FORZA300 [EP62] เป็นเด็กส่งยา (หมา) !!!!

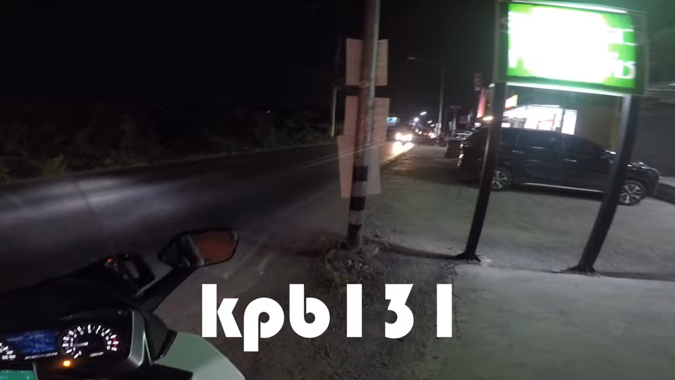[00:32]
เดี๋ยวรัดคางกัน ยังไม่ได้รัดคางเลย เพื่อลืมได้ไง
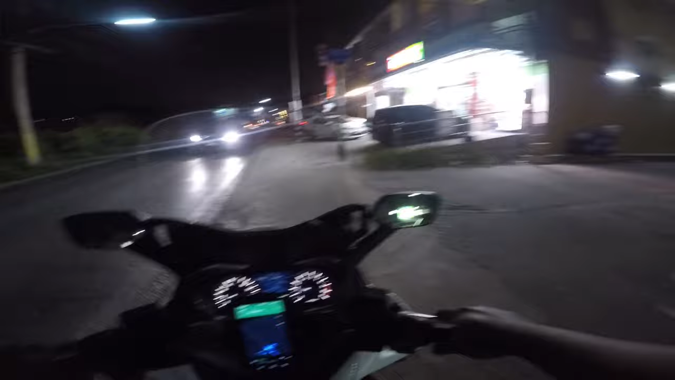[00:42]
เอ๊ะ มีกระจกหลังก็ลืมทุกทีเลย โอ้ย ลมแรง ลมแรงเดี๋ยวเปลี่ยดคิวก่อน โ
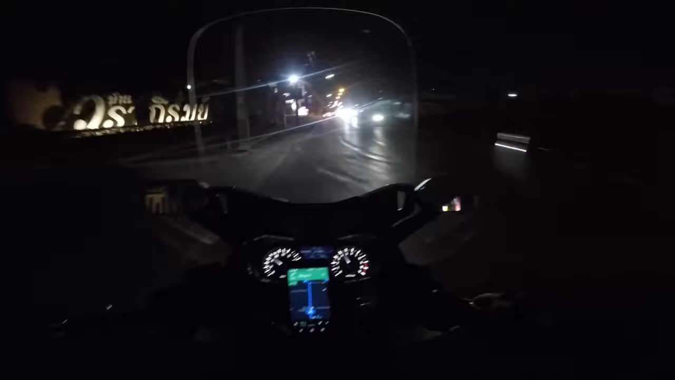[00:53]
อเค ก็ทรองแมปด้วยนะ ในตัวมันก็ใช้เวลานิดนึงในการเซ็ตแมป สวัสดีมันไม่ได้ต่ออินเตอร์เด็ตมานานนะมันก็เลยมีอัพดวงอัพดีตเลย ให้มันทำไปเรียบร้อยแล้วตอนนี้ก็พร้อมแล้ว เราก็จะเดินทางนะ ทั้งหมดเป็นเวลา 15 นาทีนะครับที่หมาย
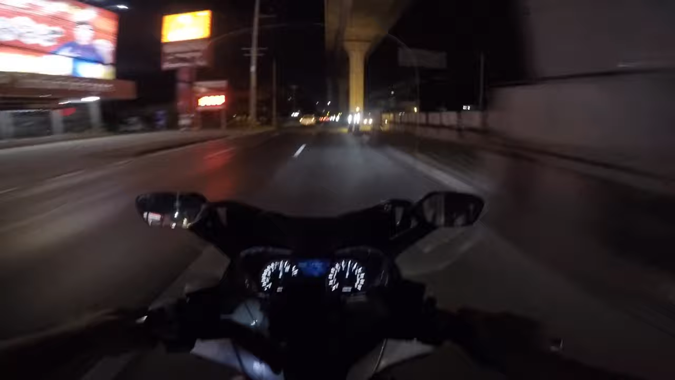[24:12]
โอ้โห ทางดี ทางดี มิดมันเลยโอ้โห